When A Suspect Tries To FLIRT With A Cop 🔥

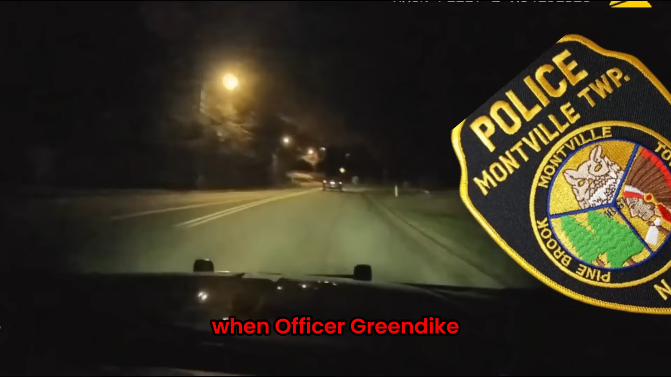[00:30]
Greendike of the Monteville Township Police Department
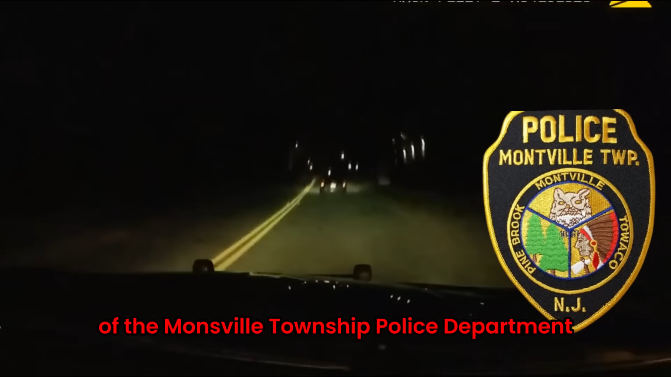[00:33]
observed a 2009 Dodge Caliber swerving and driving in an almost serpentine fashion.